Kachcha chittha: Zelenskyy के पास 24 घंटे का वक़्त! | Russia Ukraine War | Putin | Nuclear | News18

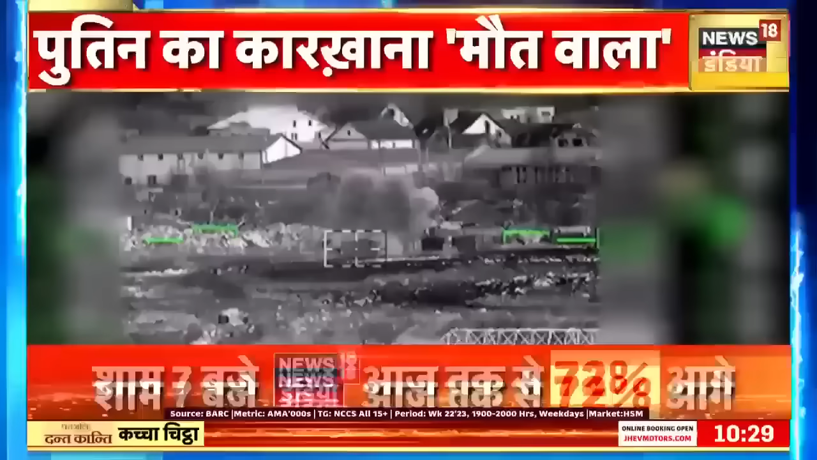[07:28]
योकरेन के लंबी दूरी के हथियारों को दबाख किया गया है इस ऑपरेशन में रूस ने सुखोई 25 फाइटर